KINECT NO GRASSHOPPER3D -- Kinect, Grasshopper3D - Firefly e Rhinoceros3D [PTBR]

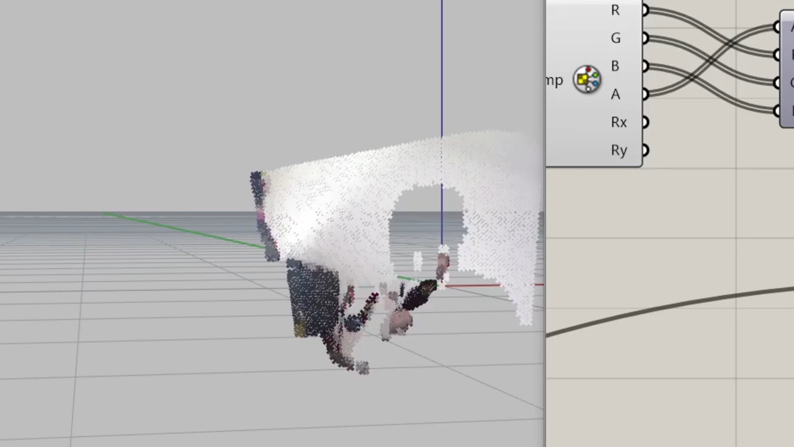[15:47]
Ó, vou deixar ela mais longe aqui e eu vou ficar um pouco... Ó, agora ele já começa a pegar. Tão me vendo? Deixa eu dar um zoom aqui no meu rim.
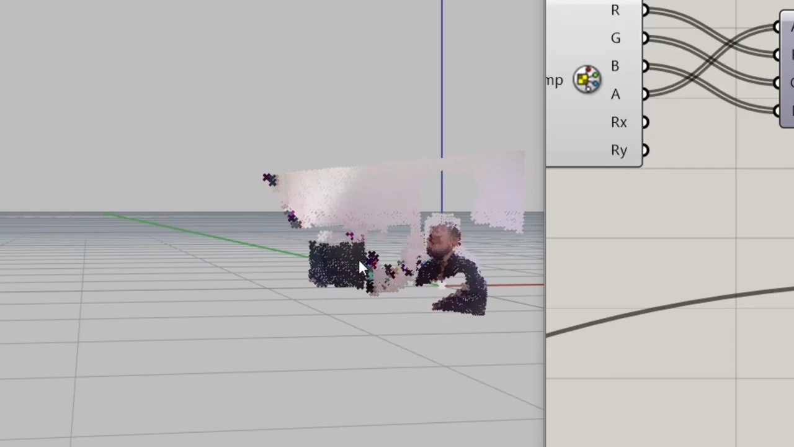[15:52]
Ó. Agora aqui, ó, ele já começa a entender essa profundidade.